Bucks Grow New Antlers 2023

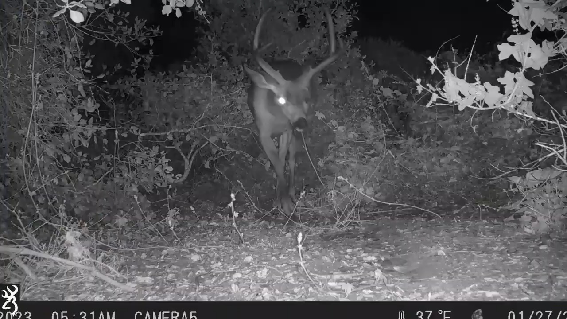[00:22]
We can see the eye injury at night.
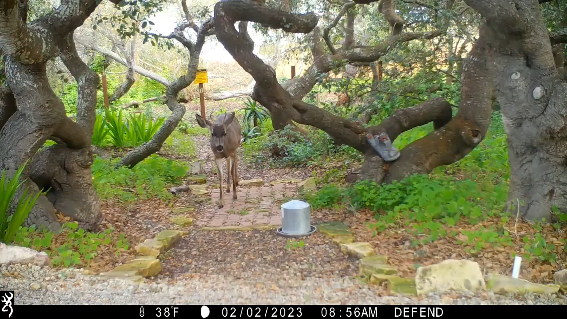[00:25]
And here's a young buck with both antlers.
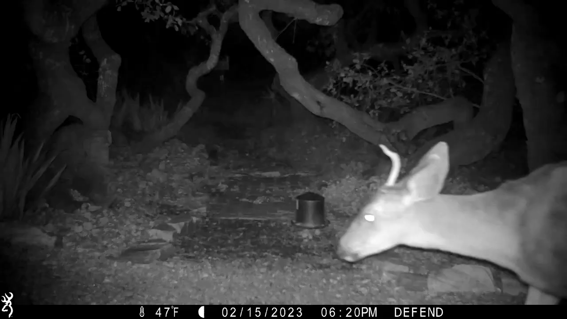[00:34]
By February, the young buck has lost one antler and still has that antler by the middle of February. By the end of February, both bucks have dropped both of their antlers.
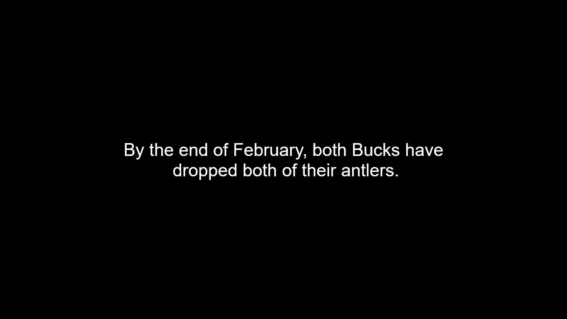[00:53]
Here's the injured buck.
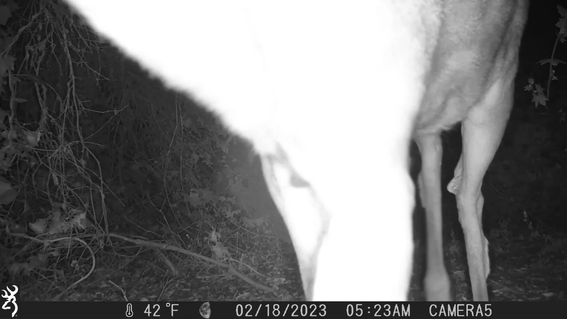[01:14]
And the young buck. And both of them together, they hung out together for the greater part of February.
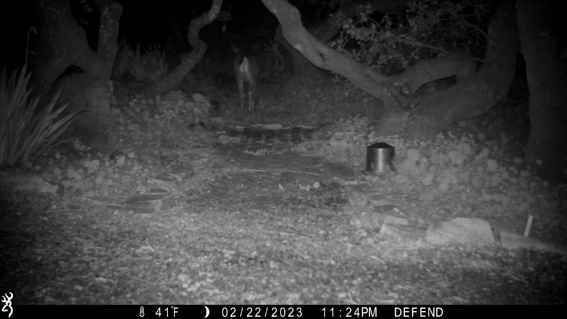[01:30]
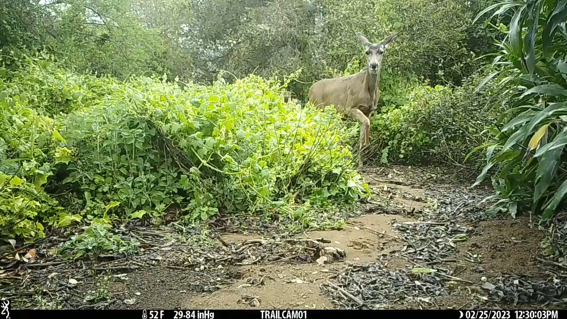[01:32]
The injured buck takes a close, no, this is the young buck taking a close look at the camera.
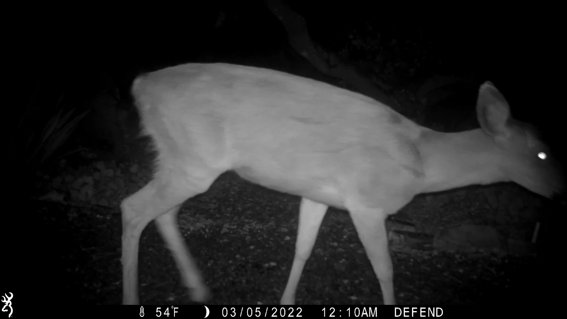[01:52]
And here he is at night, taking another look at the camera.